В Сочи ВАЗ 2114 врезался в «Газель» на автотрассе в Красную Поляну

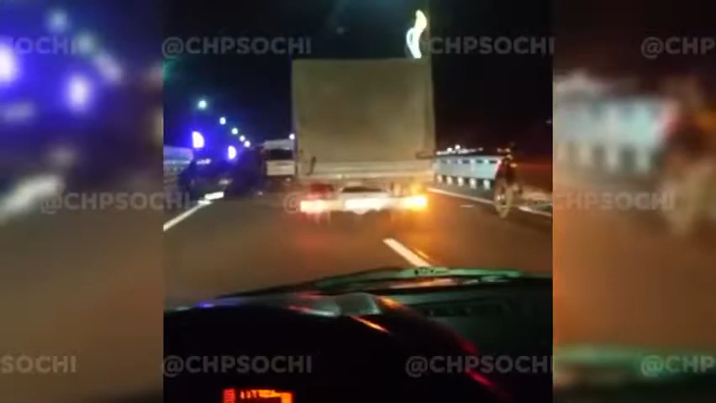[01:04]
Авария, как ехать с поляны. Молдовку проезжаешь, и вот сильно ДТП. В сторону города. Тут же односторонние защиты. Ну летят потому что.